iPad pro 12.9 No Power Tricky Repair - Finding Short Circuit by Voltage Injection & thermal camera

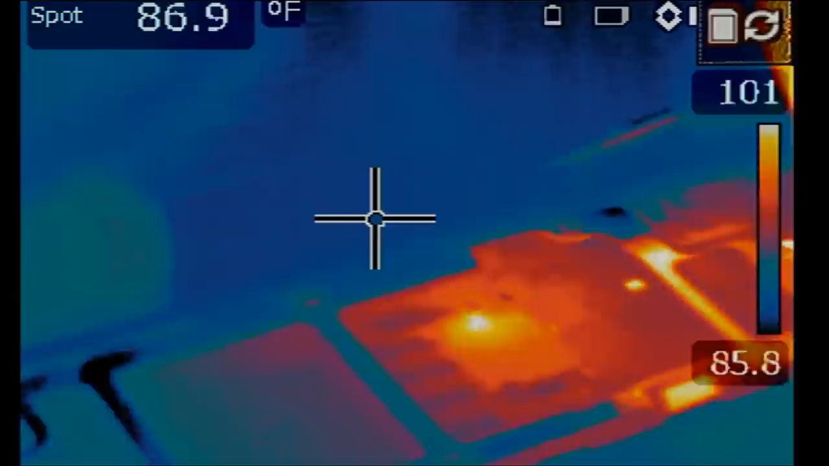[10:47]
On screen: spot 86.9°F
We have a short somewhere here. So what's here? Let's go under the microscope and see what's here.
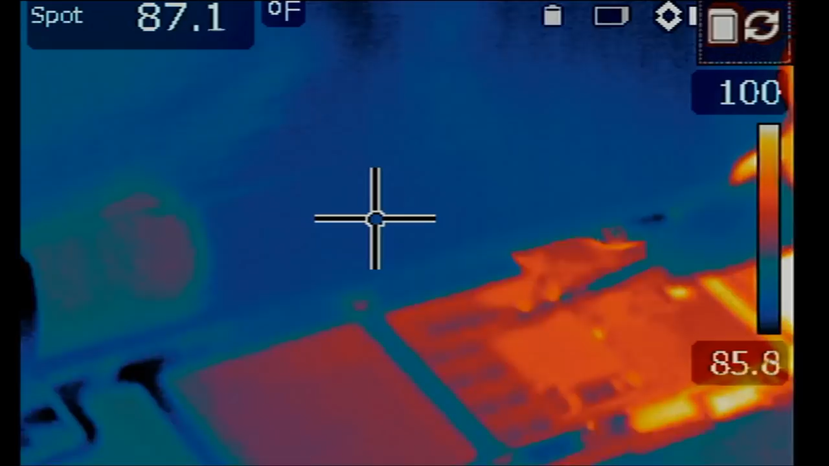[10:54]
On screen: spot 87.1°F
Short is coming from this area of the board. What a relief.
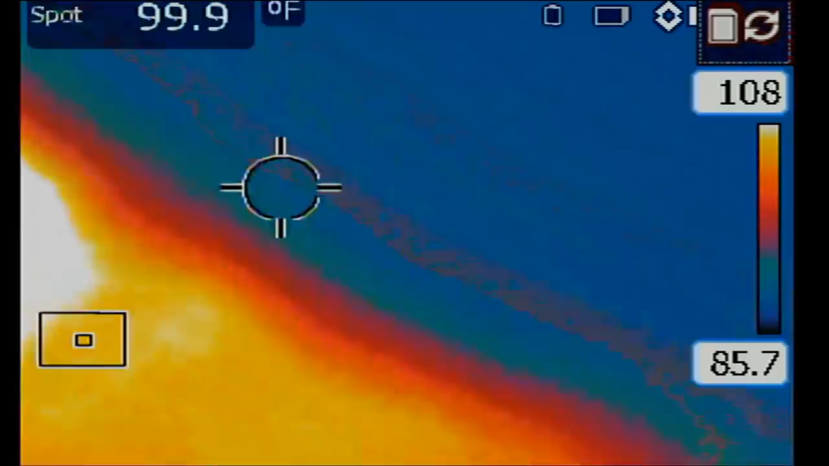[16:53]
On screen: spot 99.9°F
we see that the CPU is on.